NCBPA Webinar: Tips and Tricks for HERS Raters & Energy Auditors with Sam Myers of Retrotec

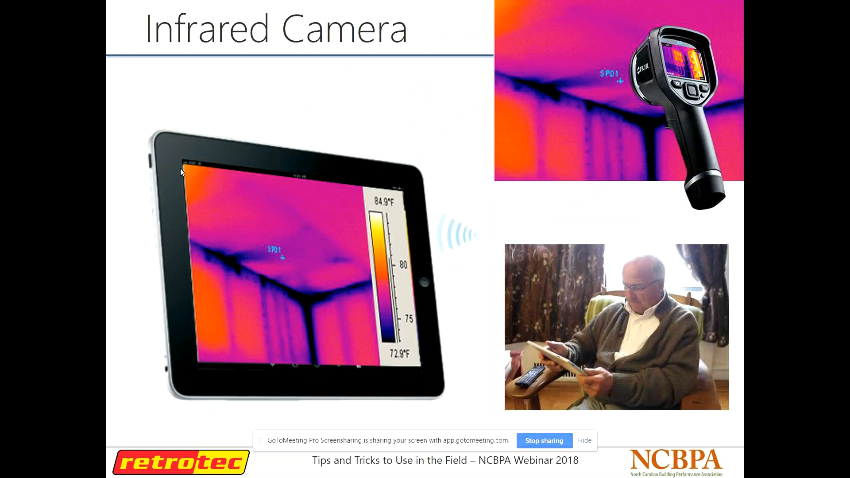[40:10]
On screen: scale bottom 72.9°F
There's smaller ones that take a regular photograph that overlay a thermal image on top of that. So you can kind of see both at the same time. They've really come a long way. So here's some examples of that. Fleer makes a nice one that pops onto your phone. They also make this one too that has its own screen on it. I think this thing's about 500 bucks. But the thing about it is they're not – the resolution isn't nearly as good as one of your more high-dollar cameras. I did a webinar with a guy named Jay Bowen a couple of weeks ago who's a thermal imaging trainer. And his advice for buying a thermal camera was put your money towards resolution.
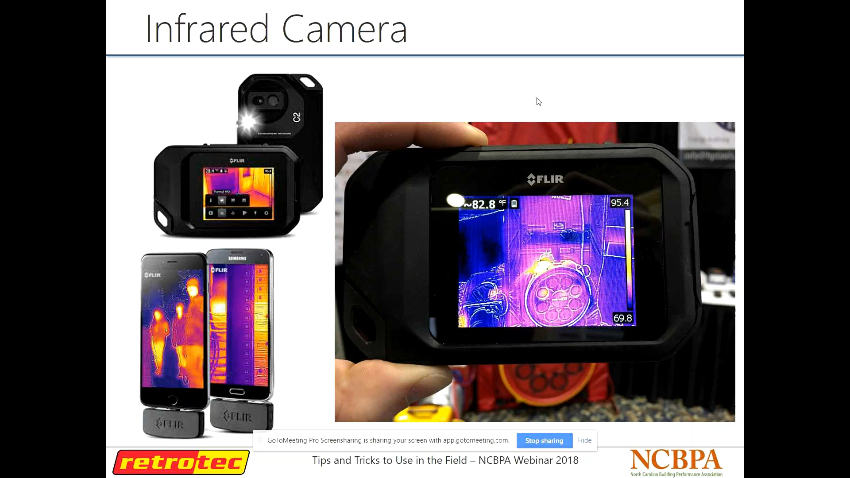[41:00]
So if you're really trying to find a good camera, just buy resolution without the bells and whistles on it. And then that stuff you can add to your pictures later on. So that was his advice for purchasing a camera. And he shared some really nice photos from some of the stuff he's found in the field as well. For example, you can use a thermal imaging camera to find moisture problems in walls. So this is a photograph of a wall that had a leak at the base of the wall. So here's your bottom plate here. And what Jay said is that moisture travels up drywall one inch per hour. So you can tell this wall has been saturated for quite a while.
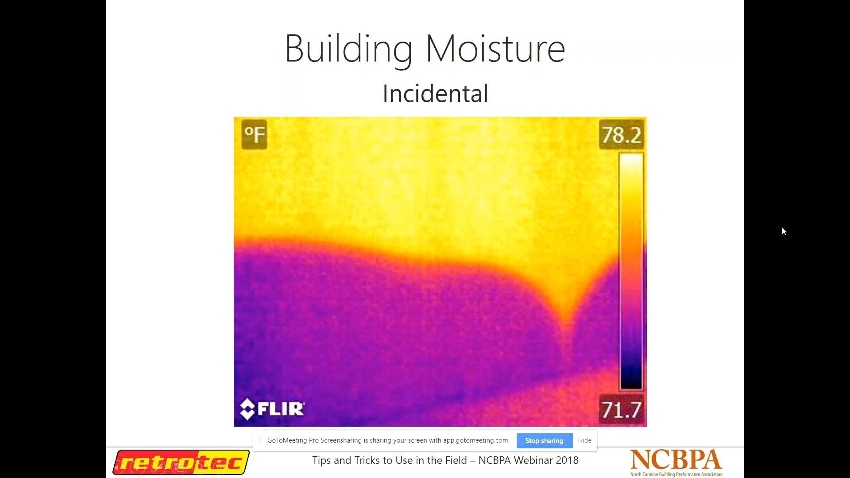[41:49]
On screen: scale top 78.2°F, scale bottom 71.7°F
So you can tell it's kind of a consistent line all the way across. So that's how you can tell it's the moisture issue. So I thought that was interesting. I figured I would share that here. Some other tools that are out there. AAB, Automatic Airflow Balancing, was recently purchased by a company called CPS.